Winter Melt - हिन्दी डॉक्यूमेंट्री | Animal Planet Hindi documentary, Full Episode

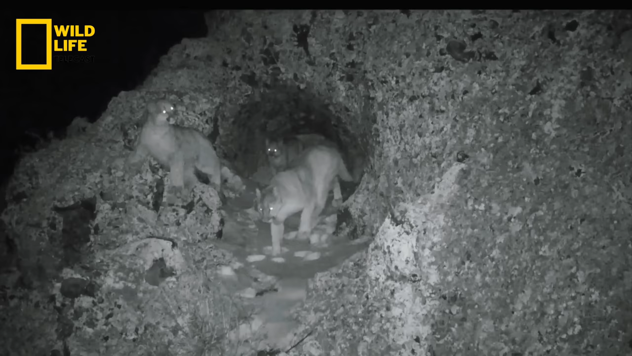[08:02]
माँ और बच्चे अपनी मांद से बाहर निकलते हैं। ये बच्चे अब 6 महीने के हैं। ये माँ के साथ शिकार करने के लिए पूरी तरह तैयार नहीं है,
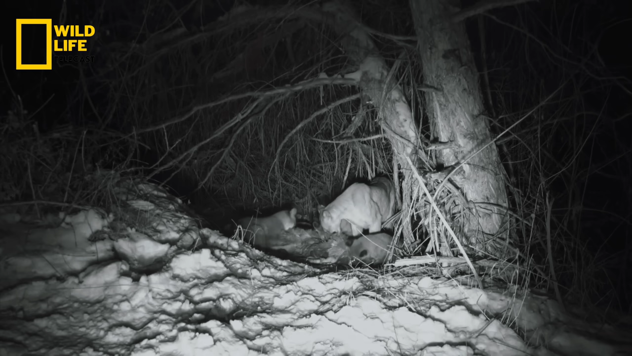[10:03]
ये शिकार खाएंगे, खेलेंगे और रात में सोते रहेंगे।
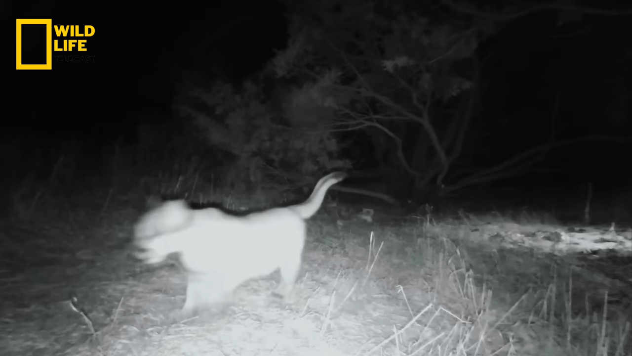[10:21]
जब सुबह होगी तो ये अपनी सुरक्षित मांद की तरफ लौट जाएंगे। जब ये करीब एक साल के हो जाएंगे तो माँ इन्हें शिकार पर ले जाने लगेगी।